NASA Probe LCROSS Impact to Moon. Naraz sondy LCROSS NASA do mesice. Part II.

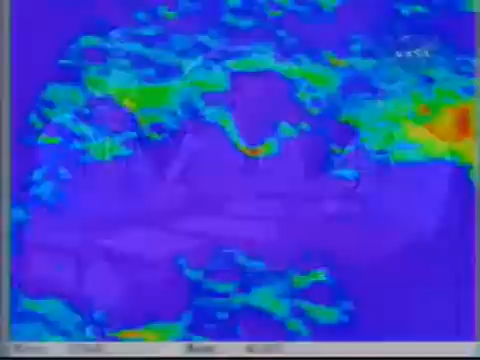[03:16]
Michael, we've just brought up the… Thermal infrared, huh? Yeah. I wonder if you could comment a little bit on… Well, the blue areas are the cooler regions, and so the green and the red are increasingly warm regions, and so you can imagine the sun beating down on the south rim of that crater. That's why it's showing up as red. This is all false-colored, of course, and, of course, we're aiming for the blue region, which is the permanently shadowed region here.
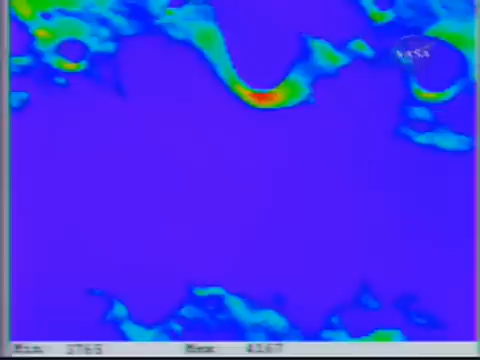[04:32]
I anticipate it will take a couple of days before we can calibrate out the big squiggles and get into the little squiggles. And we want to have some redundancy in the instrumentation. That's why we have multiple instruments looking at slightly different wavelengths. So the whole idea here is collect as much data as you can and minimize any ambiguity in the interpretations as you try to analyze those small squiggles. Well, we have redundancy not only on LCROSS, but, of course, with all the ground assets from the Earth, the Hubble, and LRO, like you mentioned. As we begin to collect the data and we analyze it,
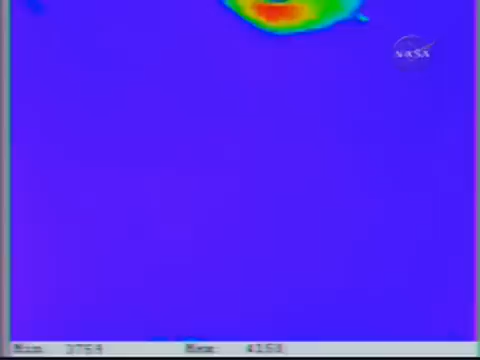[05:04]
if we don't find water, is that a significant finding in itself?